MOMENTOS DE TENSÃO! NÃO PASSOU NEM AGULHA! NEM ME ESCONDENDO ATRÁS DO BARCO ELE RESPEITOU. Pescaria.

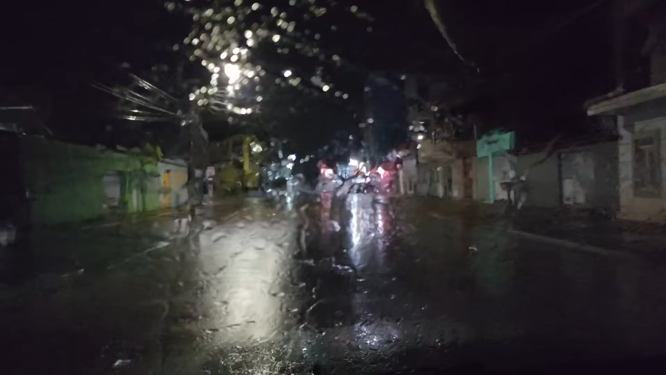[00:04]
Aqui tá chovendo. Choveu a noite toda. E ainda tá chovendo. Salve galera, bom dia. Vou ligar essa luz aqui. Virar essa câmera. Marcamos uma pescaria. E aí o tempo como é que tá? Que beleza.
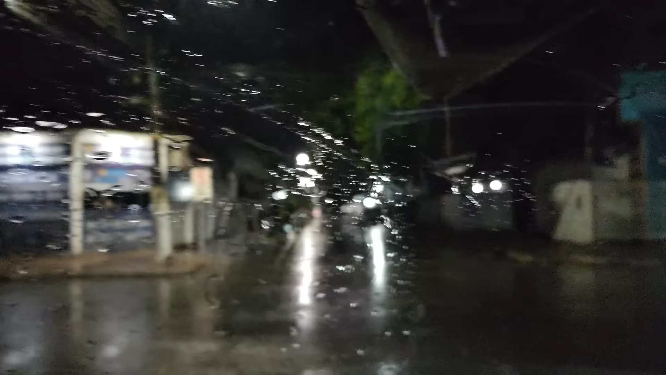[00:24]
É água, meu irmão. É água.
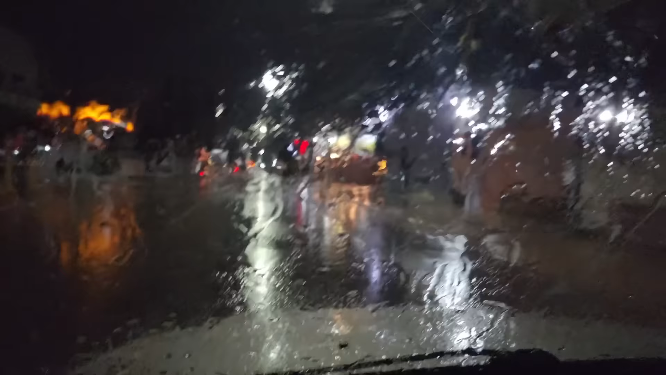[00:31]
Mas bora lá, a gente vai andar mais de 400 km hoje pra pescar. Pra quem acha que é fácil, 400 km só de ida, tá?